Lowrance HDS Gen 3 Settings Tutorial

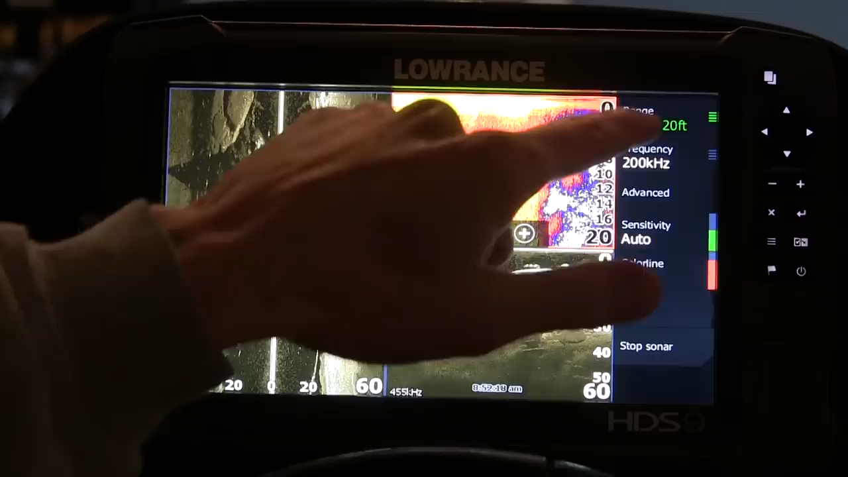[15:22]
I have it on auto. It detects the bottom fairly well.
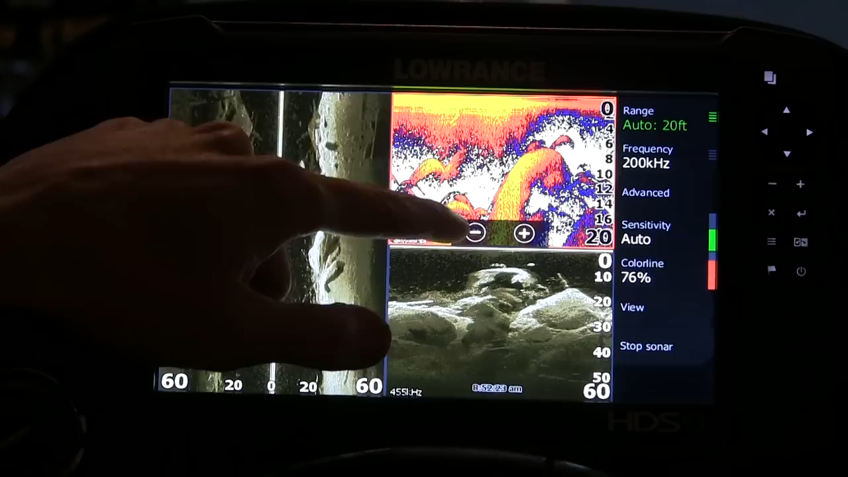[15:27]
The frequency, too, you know, you can go high chirp.
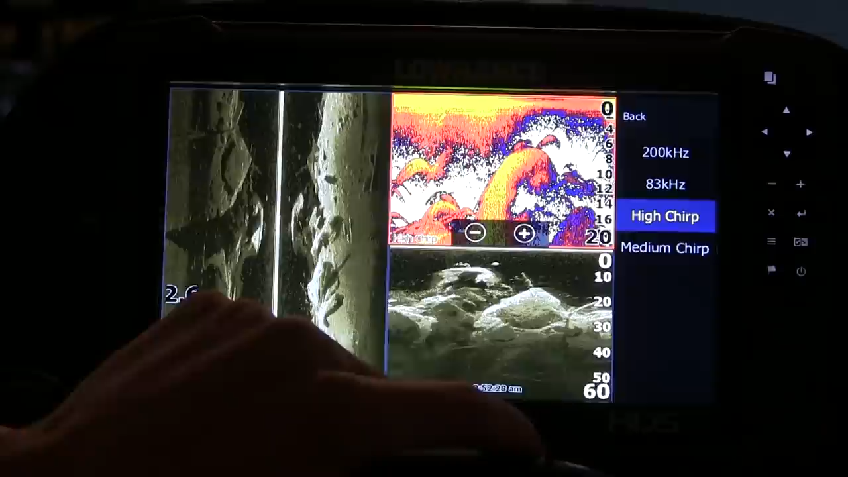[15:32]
So chirp settings basically give the unit a
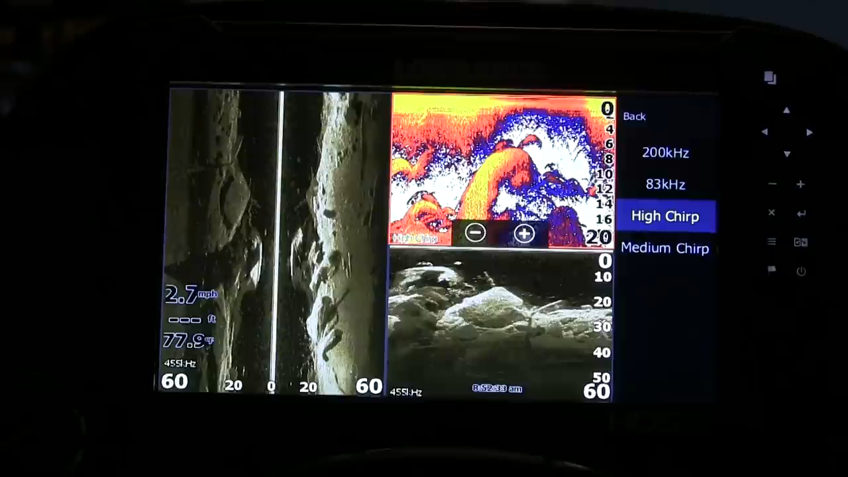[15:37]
On screen: water 77.9°F, speed 2.7 mph
much more detailed approach as to separation and clarity. So high chirp is really, really good.
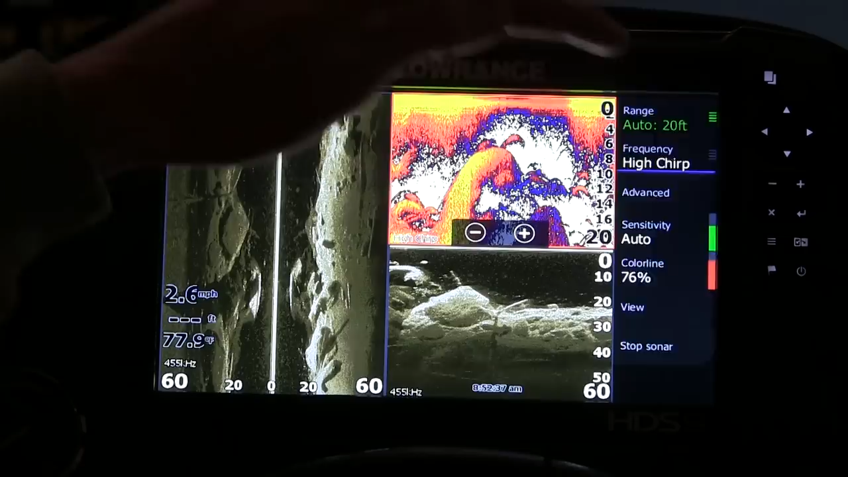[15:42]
On screen: water 77.9°F, speed 2.6 mph
You can go to a medium chirp, but I do prefer high from everything that I've seen.
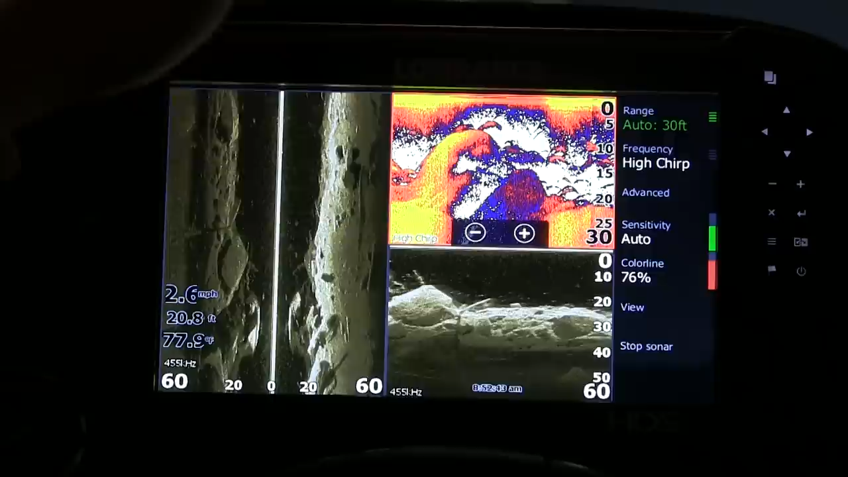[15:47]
On screen: depth 20.8 ft, water 77.9°F, speed 2.6 mph
You can go into advanced settings and you can do noise rejection.
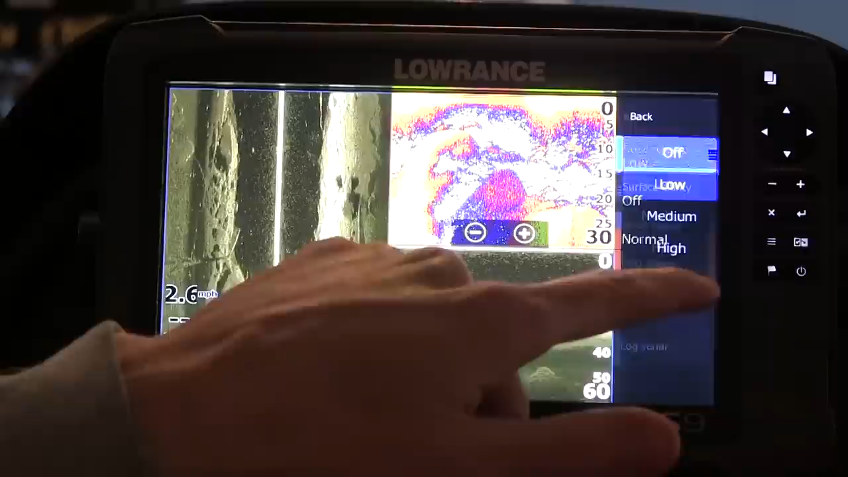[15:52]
On screen: speed 2.6 mph
I want more noise rejection.
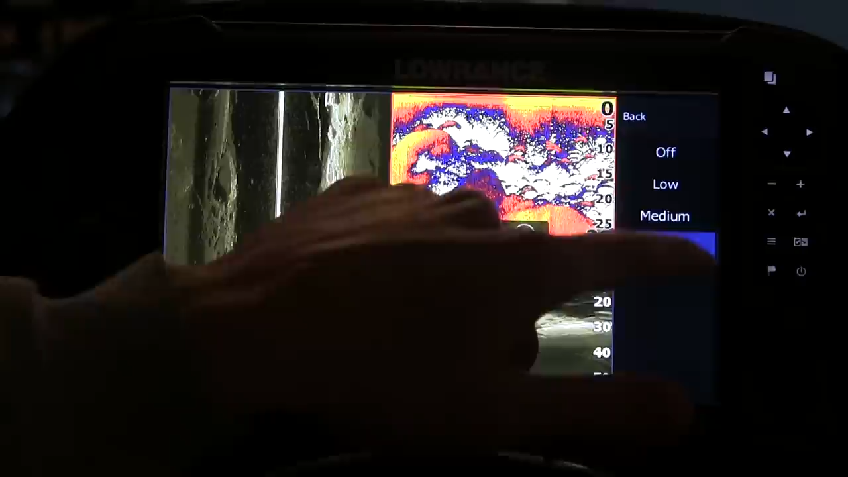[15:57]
And if you go into high, you actually get a cleaner image.
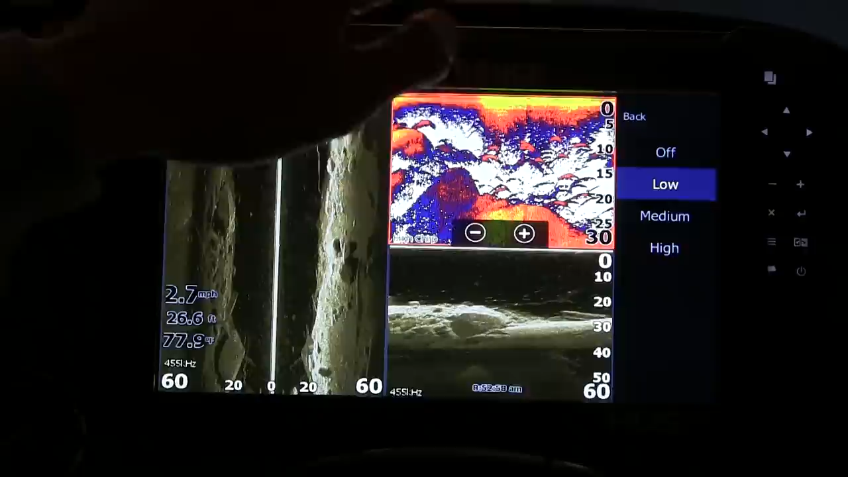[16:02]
On screen: water 77.9°F, speed 2.7 mph
So I kind of like low or medium, but I like to see things on the screen.
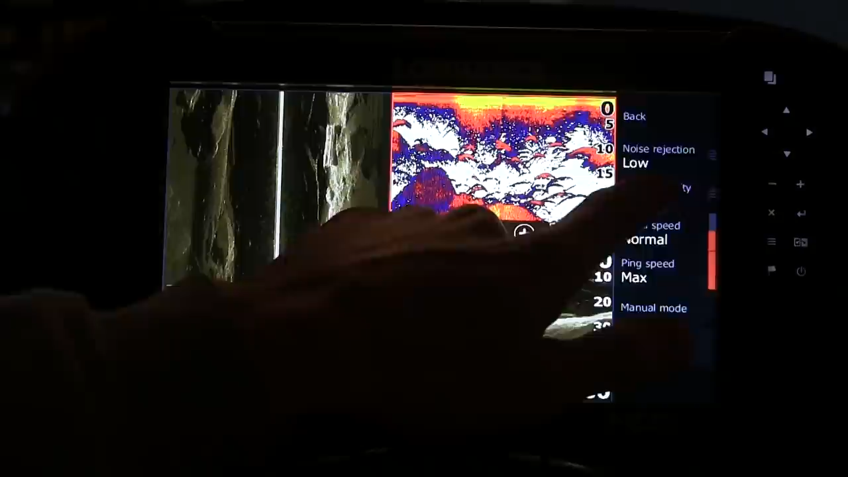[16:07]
Surface clarity, you can go low and look right away.
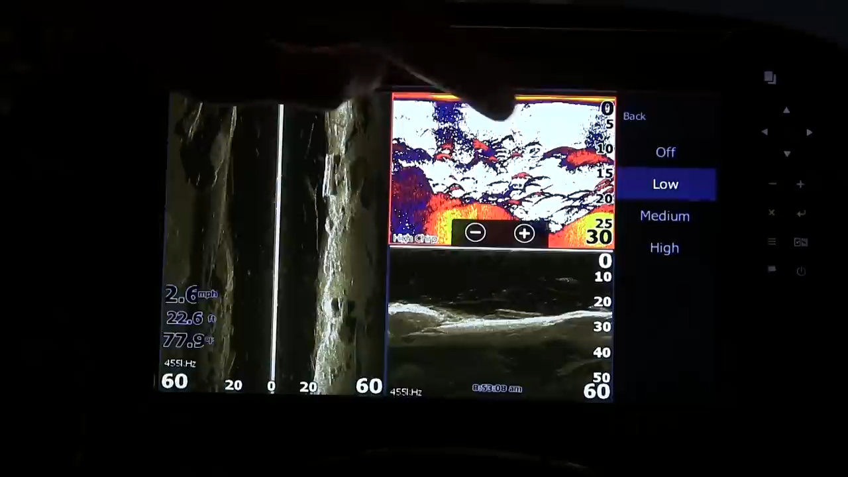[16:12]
On screen: depth 22.6 ft, water 77.9°F, speed 2.6 mph
It actually takes away most of that noise there up on the top.
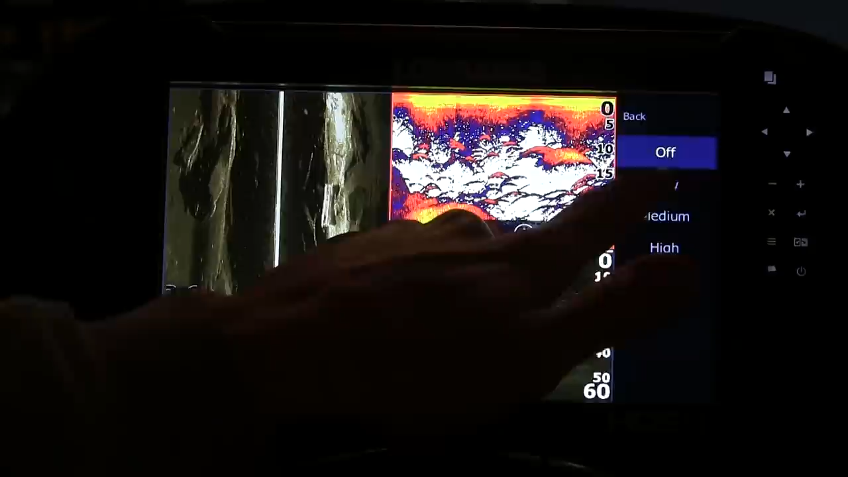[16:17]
That's off, that's low, medium, and high.
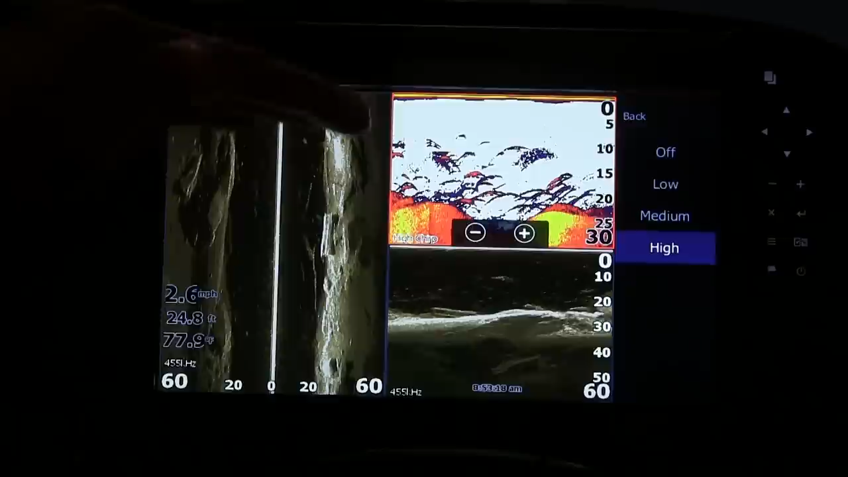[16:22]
On screen: speed 2.6 mph
So you can see just by doing some of these settings, I'm clearly looking for the separation and the shape of the fish there down below.
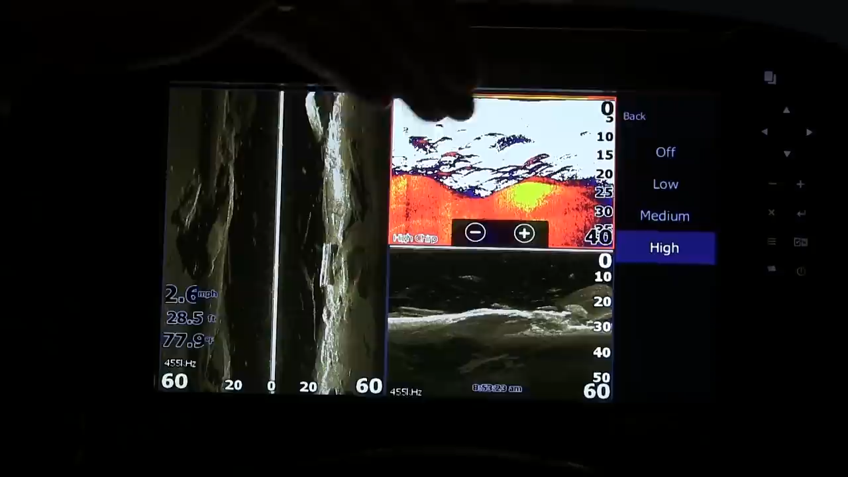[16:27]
On screen: depth 28.5 ft, water 77.9°F, speed 2.6 mph
I like low, I'll keep it there.
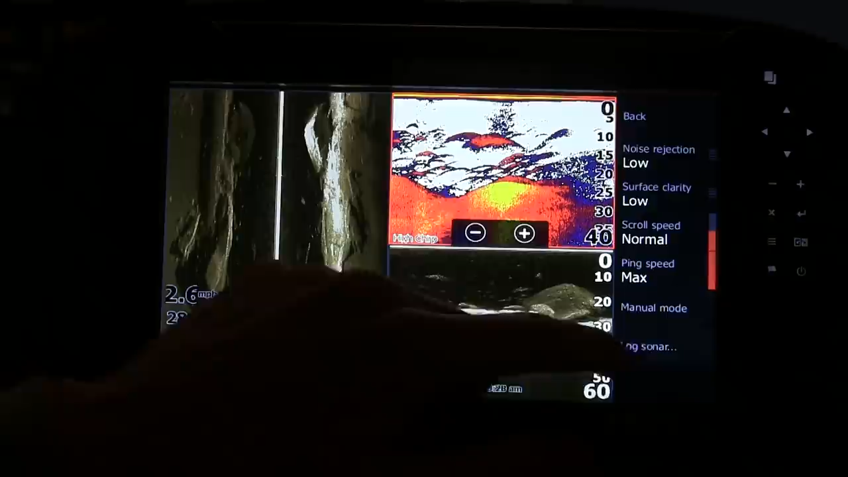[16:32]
Your scroll speed, your ping speed, you can go into manual mode.
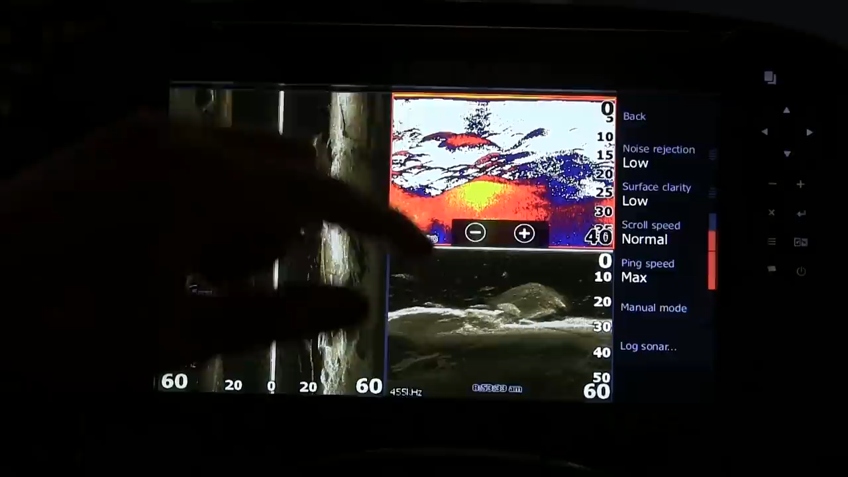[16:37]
And so each little layout screen can be customized.
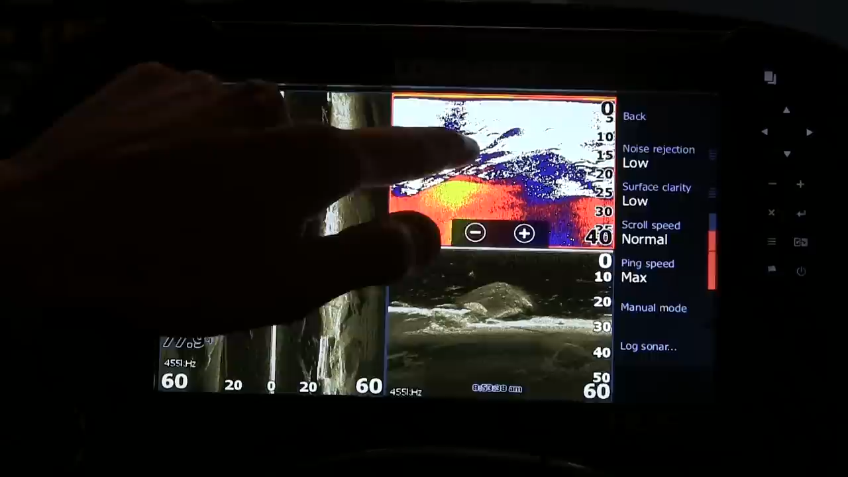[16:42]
Let's say I like this 2D sonar and the colors, but I want to change this down scan because I'm kind of having a hard time picking up some of these fish on the down scan.
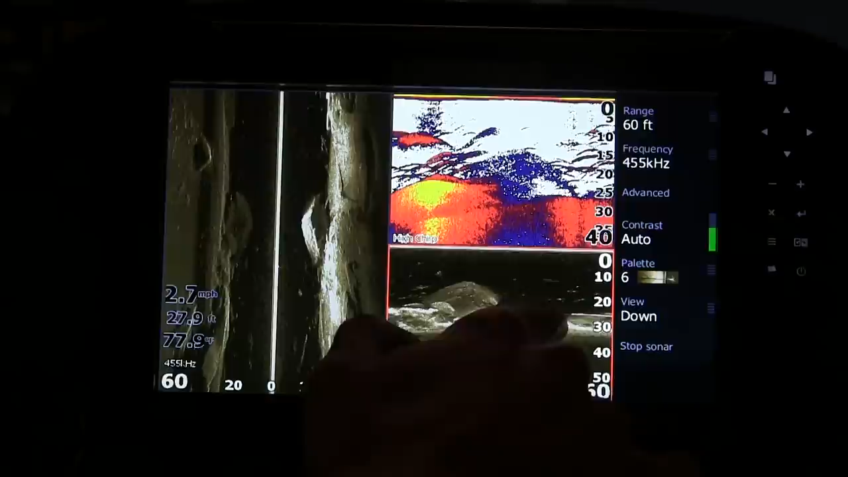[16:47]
On screen: depth 27.9 ft, speed 2.7 mph
You can come over here and change the palette. Looking at red, when it comes to colors, it's a lot easier to see white subjects in red because they pop more.